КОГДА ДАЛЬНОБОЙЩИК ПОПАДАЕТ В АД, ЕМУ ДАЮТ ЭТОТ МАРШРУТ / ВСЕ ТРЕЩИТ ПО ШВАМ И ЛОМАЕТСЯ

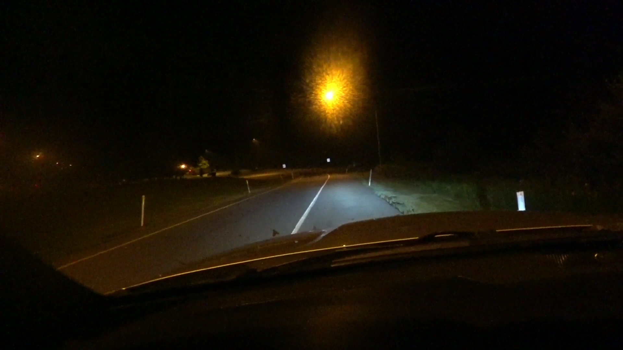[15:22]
Я их очень близко настроил. В темноте тяжеловато. Никто не моргает, но я вообще ничего не вижу. То есть, чуть-чуть надо, конечно, их отрегулировать. Да. Наверное, до того, до второго столбика. Раз, два. Не до вот этого. Раз, два. И вот до того, чтобы светило. Очень низко. Сейчас посмотрим. Да, время дурацкая тема.